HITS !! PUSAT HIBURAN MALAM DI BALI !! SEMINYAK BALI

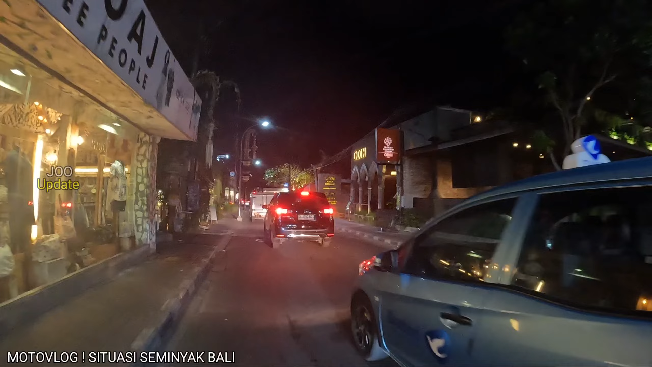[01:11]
Aya Di sebelah kanan ada Odin Salah satu nightclub yang bisa dibilang baru teman-teman
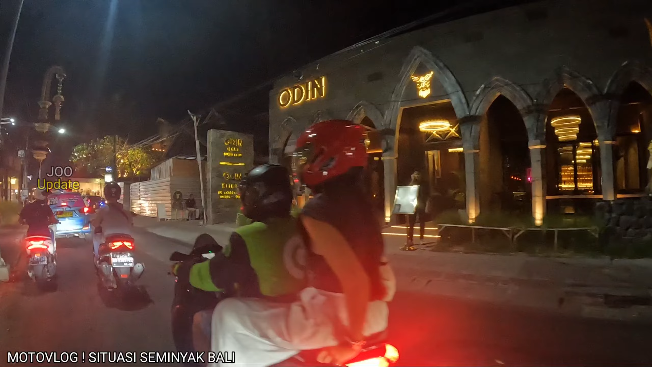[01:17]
Namanya Odin Nah kita lanjut terus jalan disini Kepadatan
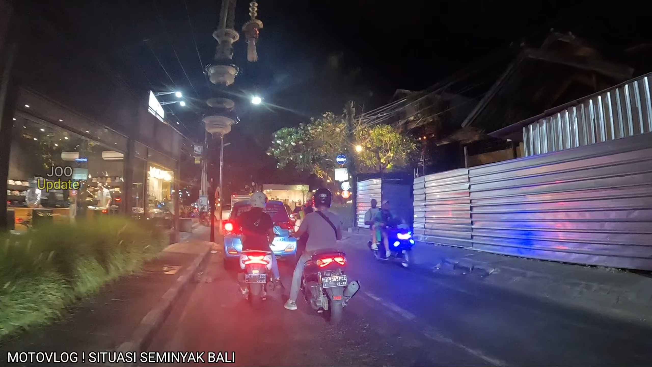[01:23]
seperti biasa Seminyak selalu padat dengan kendaraan motor dan juga mobil Karena jalan-jalan kita lihat di Seminyak ini memang tergolong masih kecil sekali Jadi buat teman-teman yang nanti akan liburan kembali menggunakan model khususnya akan lewat di Jalan Kayu Aya ini Mohon tetap jaga emosi
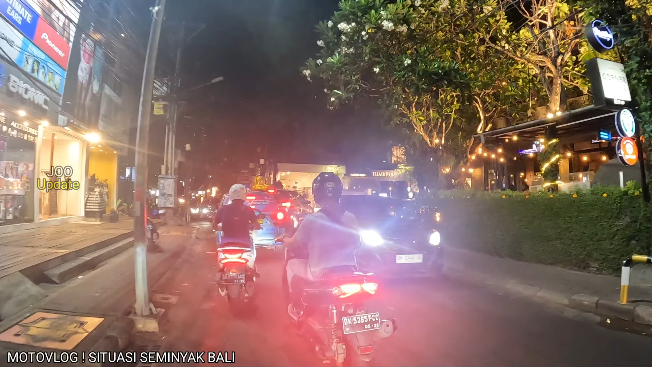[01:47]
Santung Kita nikmati kemacetan Di kiri atau di kanan kita ini
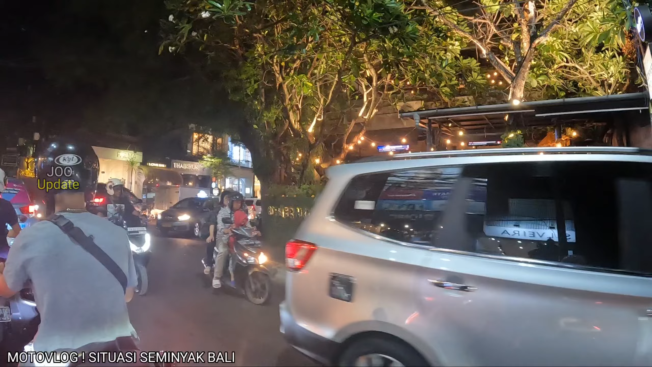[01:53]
adalah kornel kaut Kalau kasih tempat makan yang fit juga di Jalan Kayu Aya ini Kita coba masuk teman-teman Jadi ya inilah kepadatannya
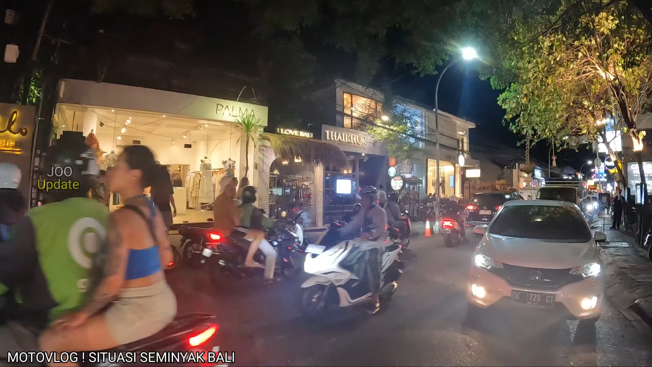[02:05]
Wistawasan ini Para wistawan asing atau bule-bule sudah mulai masuk ke tengah Kayu Aya Atau
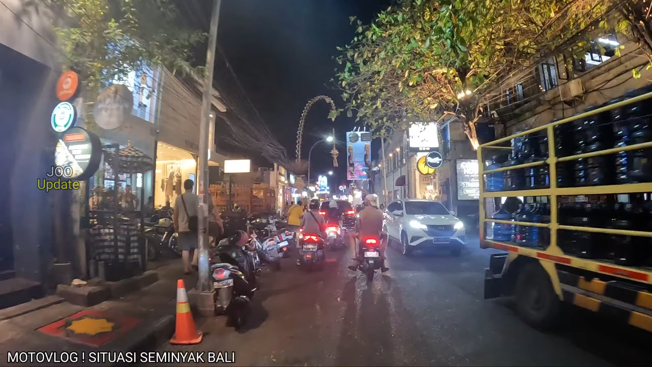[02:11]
ke jalan di senternya Kayu Aya Di sana ada velvet Ada telat malam Seperti kudeta juga tempat makan yang enak Nanti kita akan lihat teman-teman seperti apa Trotuar disini
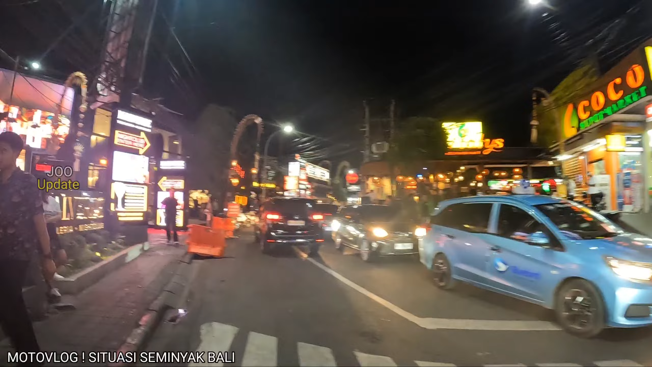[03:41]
Now verde Salah satu Club malam baru Di seminyak Seperti ini
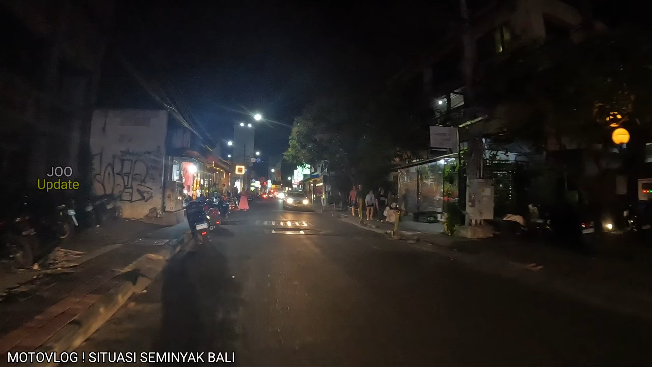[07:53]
Nah Sementara Lagi Kita Akan Tiba Di Seminyak Village Biasanya Di Seminyak Village Ini Di Persimpangan Di Depan Sana Ramin Banget Teman Teman My Konos Restoran Di Sebelah Kanan Kita Ini
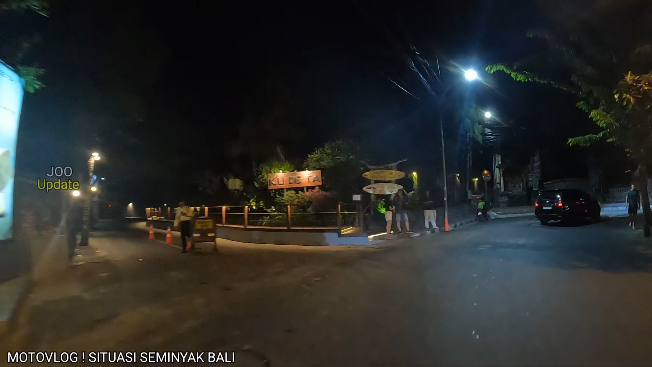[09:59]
Nah Disini Banyak Terdapat Vila Vila Nanti Kita Akan Melewati Beberapa Vila Kayak Desminyak Teman Teman Nah Ini Desminyak Salah Satu Beach Resort And Spa Yang Dekat Atau Dekat Dengan Keramian Disini Juga Selain Vila
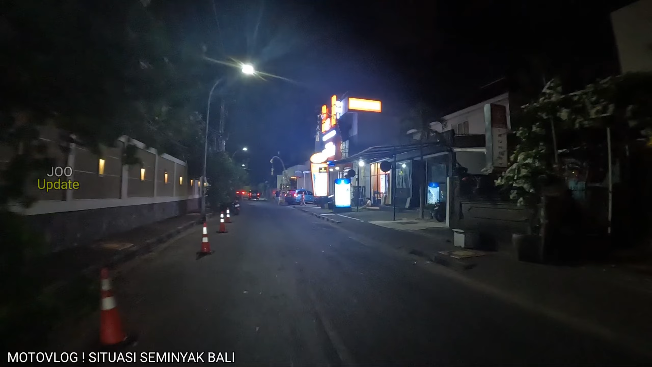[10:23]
Vila Dan Butik Butik Mewah Disini Terdapat Banyak Sekali Vila Vila Warga Yang Disewakan
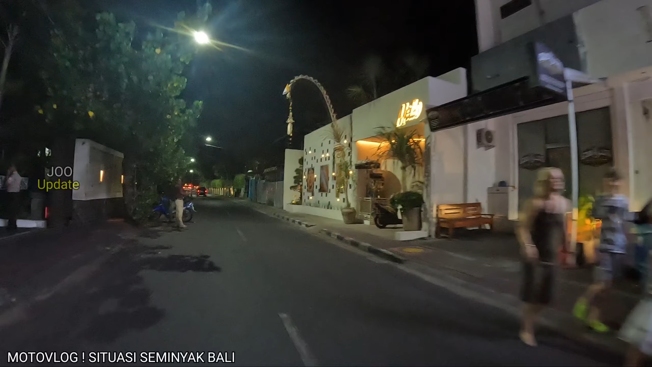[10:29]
Sedikit Disini Bisa Dibilang Sepi Karena Ini Kawasannya Vila Jadi Masih Disalah Kanan Lalu Desminyak
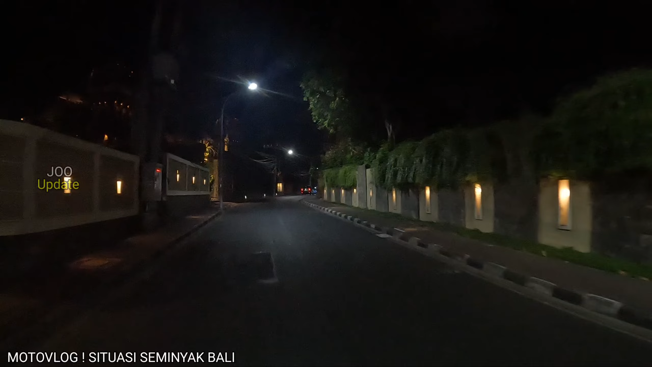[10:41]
Kita Lanjut Terus Jalan Buat Teman Teman Nanti Tuliskan Di kolom Komentar Kapan Terakhir Teman Teman Melewati Jalur Ini Semoga Videonya Juga Jelas Ya Teman Teman Karena Disini Penerangan Jalan Tidak Bebutu Terang Jadi Di Ketiga An Di Depan Kita Akan Belok Kanan Kalau Kekiri Ini Kita Akan Menuju Kepati Tengah Kita Sudah Buatkan Video Jadi Teman Teman Bisa Lihat Di Video Sebelumnya Bagaimana Si Suasana Petit Tengah
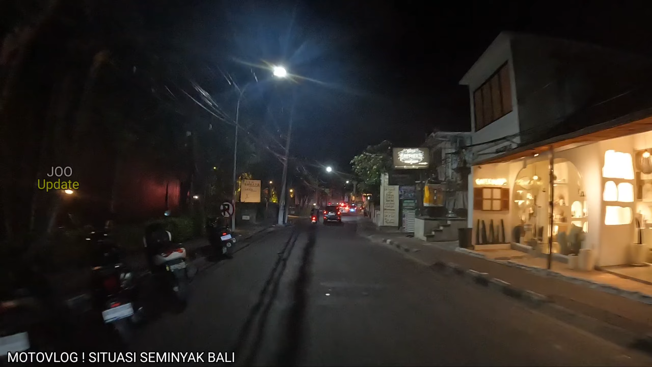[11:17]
Di Malam Hari Mirror Juga Begitu Ramenya Lagi Hit Sekarang The Semaya Hotel Di Sebelah Kiri Kita Ini
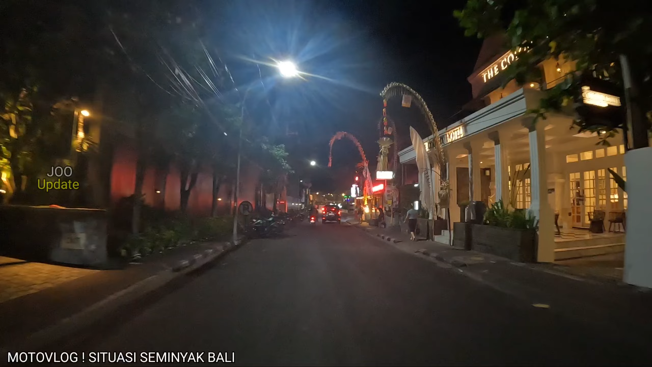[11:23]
Ada The Colony Hotel Ada Disini Adalah Si Circus Yang Dulu Ramen Juga Sekarang Kita Lihat Ramen Juga Pantai Petit Tengah Di Kiri Ini Wow Ini Sudah Lagi Auranya Sudah Mulai Terus Terus Semingat Mulai Kelihatan Disini Nah Inilah Hotel Motel Meksikola
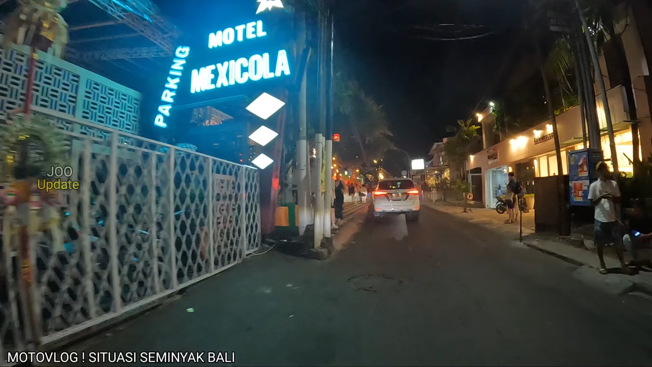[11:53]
Di Malam Hari Tepannya Jam Lapan
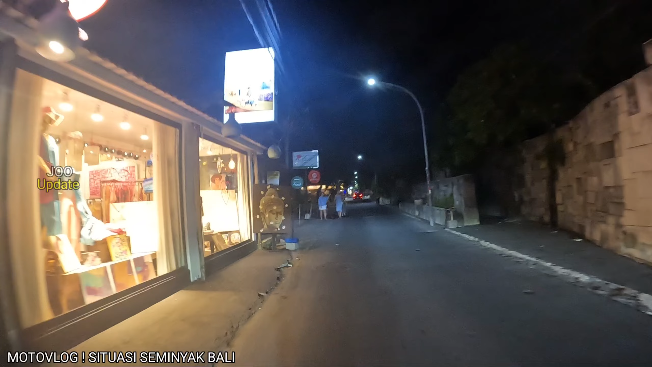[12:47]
Ayam Kedewatan Disini Juga Ada Nasi Ayam Kedewatan Ibu Mangku Ada Disini Tapi Malam Tutup Teman Teman Ada Spa Ada Wakul Asia Atau Wakul Nasi Disisi Sebelah Kiri Ini Bukanya Saat Pagi Siang Dan Malam
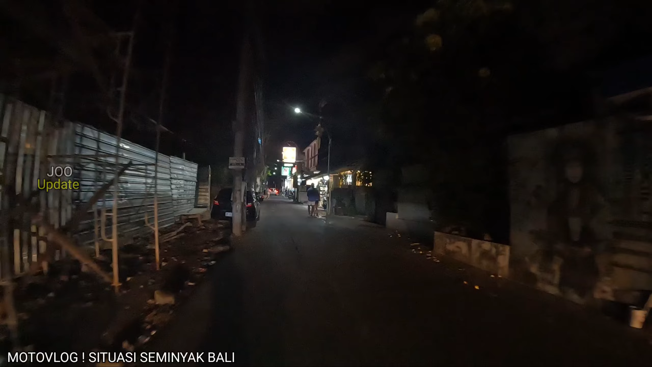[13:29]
Kita Lihat Sekarang Di Depannya Ada Seminyak Philips Teman Teman Biasanya Rame Juga Salah Satu Mall Yang Bisa Dibilang Dijemari Oleh Wistau Wistau Nasing
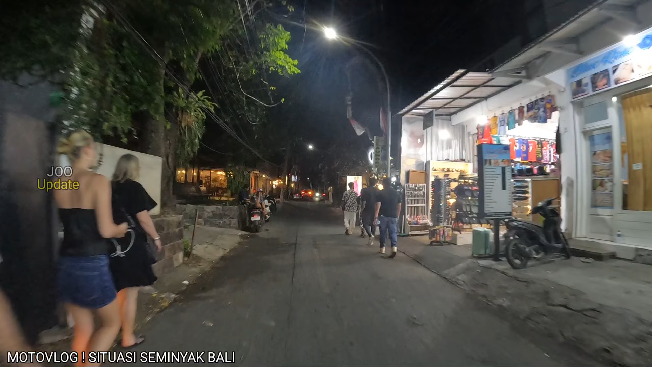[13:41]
Seminyak Sebal Ato Grill
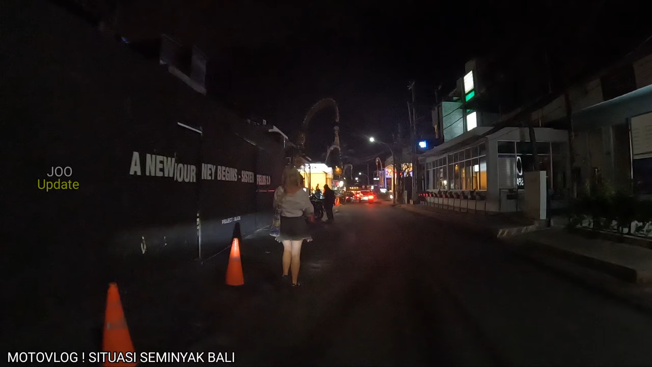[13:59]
Nah Sebentar Lagi Kita Akan Tiba Di Seminyak Philips Salah Satu Mall Yang Ada Seminyak
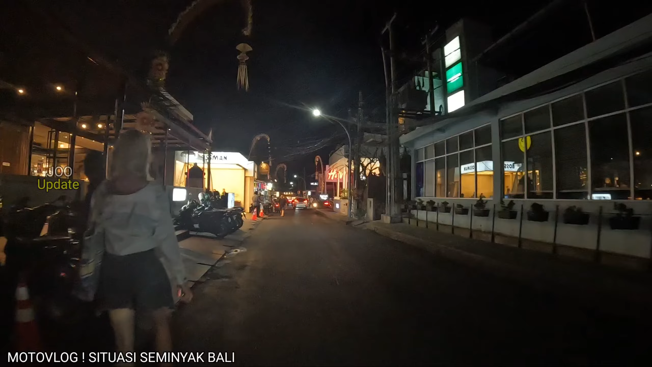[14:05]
Bosman Ada Di Depannya Tempat Para Wistawan Juga Nongkrong Biasanya